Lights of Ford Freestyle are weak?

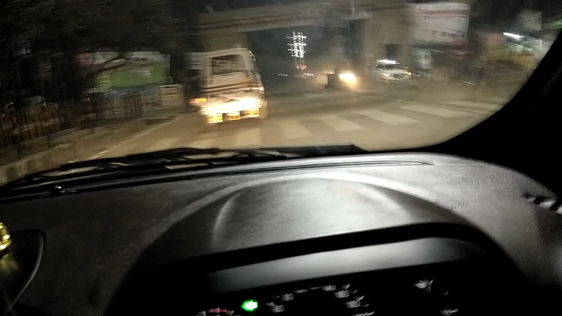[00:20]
लग एक जजमेंट ले लीजे अभी मैंने केवल लो बीम पे केवल मेर
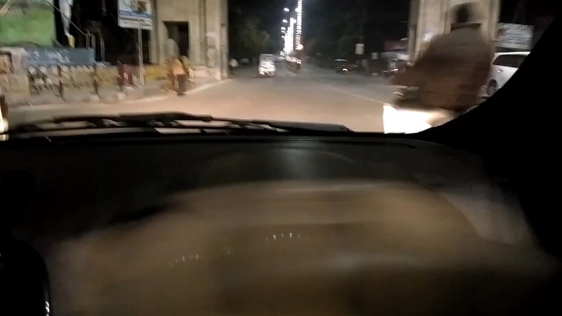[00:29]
तो आप लो फीडस अबलों को के
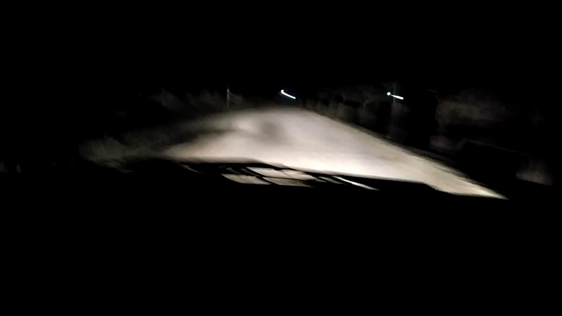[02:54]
on कर देता हूं तो lights काफी अच्छी है मलब compare अगर आप दूसरी कार से करेंगे तो थोड़ी आपको कमजोर लग सकती है लेकिन ऐसा नहीं को complain करने अली बात है lights काफी सही है और fog lights अगर मैं बन कर दो के low beam पे भी कार को चलाओ तो road का काफी अच्छा view मुझे मिल रहा है मेरी आप लोग eye से view ले सकते